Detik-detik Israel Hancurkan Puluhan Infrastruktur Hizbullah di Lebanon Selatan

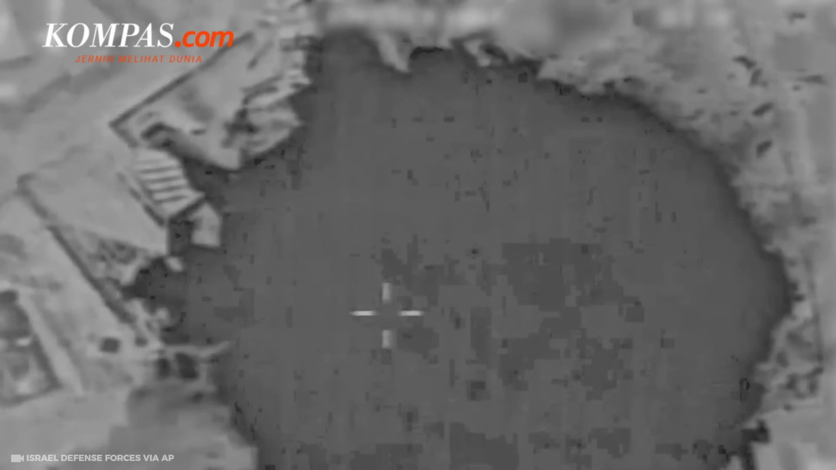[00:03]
Inilah detik-detik serangan udara Israel ke sejumlah infrastruktur Hezbollah.
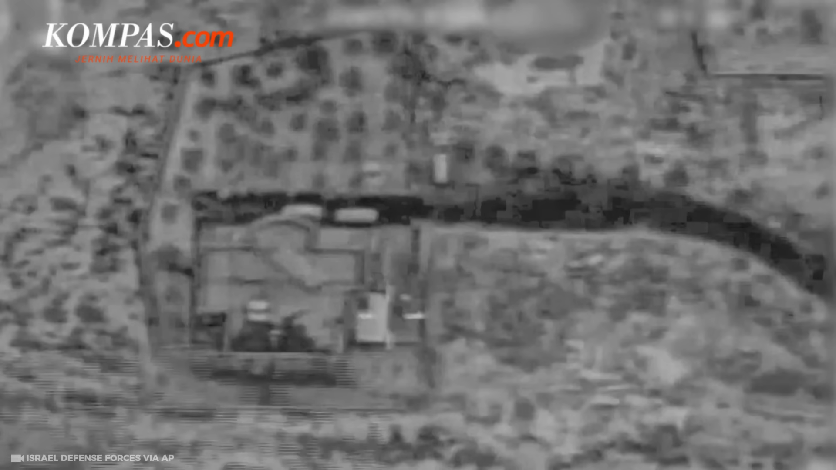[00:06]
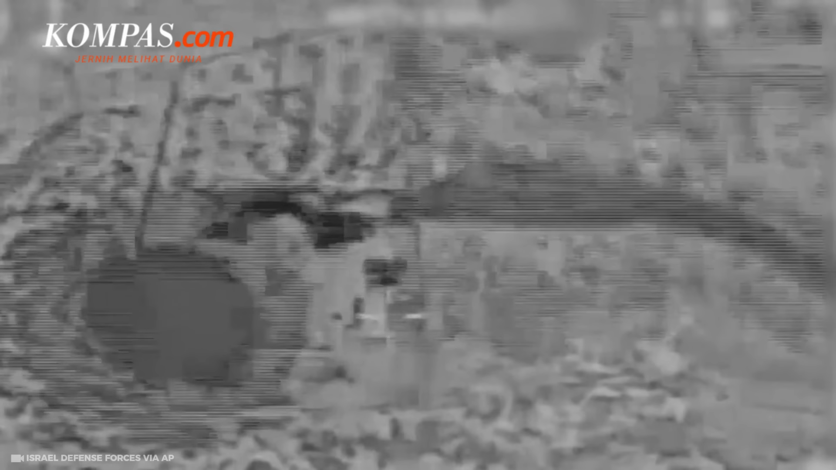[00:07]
Rekaman serangan itu dirilis Israel pada selasa 24 September 2024 yang
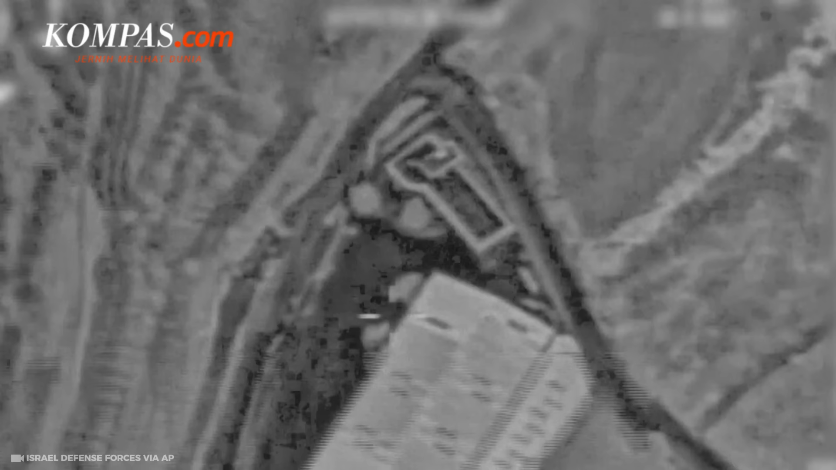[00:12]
menunjukkan serangan udara terhadap lokasi Hezbollah di Lebanon.
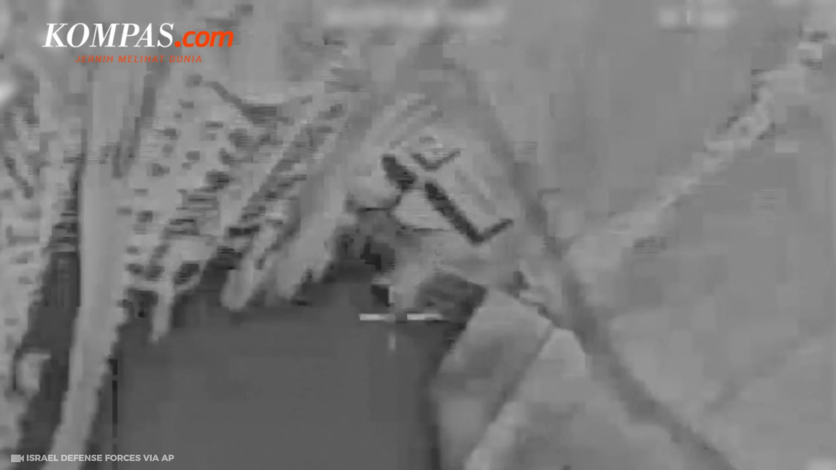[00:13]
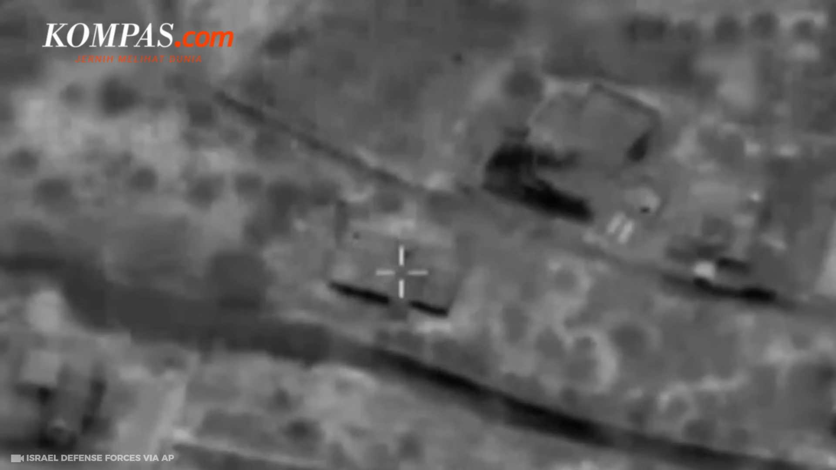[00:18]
Serangan udara itu terjadi di beberapa wilayah Lebanon Selatan dan menargetkan infrastruktur Hezbollah,
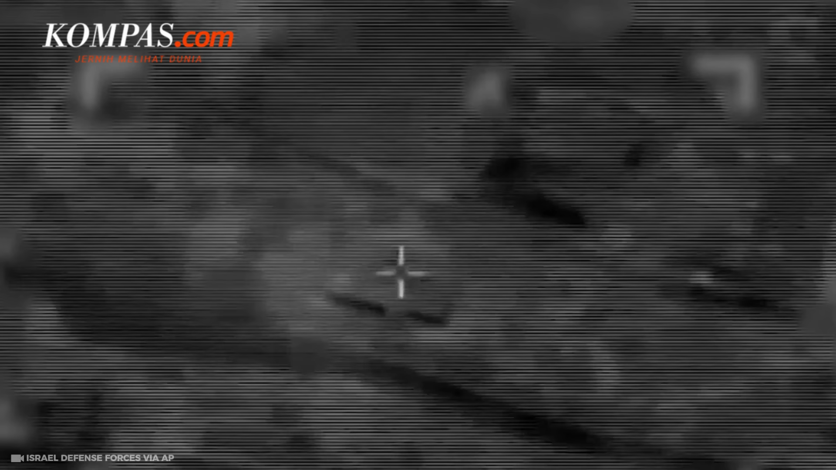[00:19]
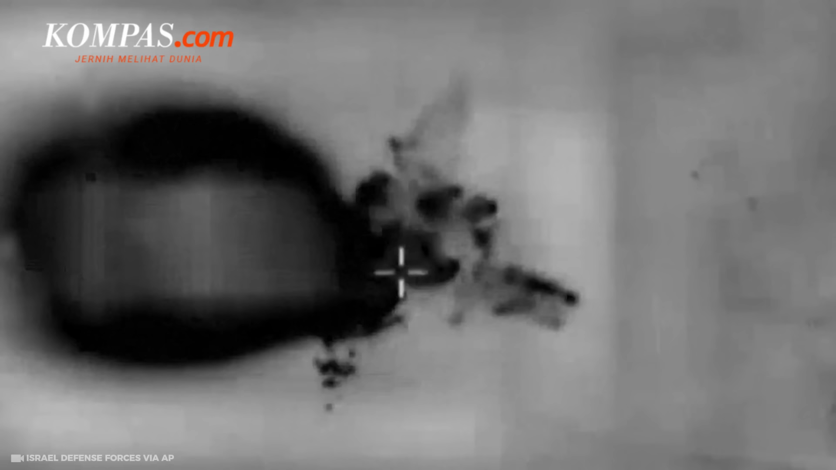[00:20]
termasuk gudang penyimanan senjata dan lokasi peluncuran roket Hezbollah.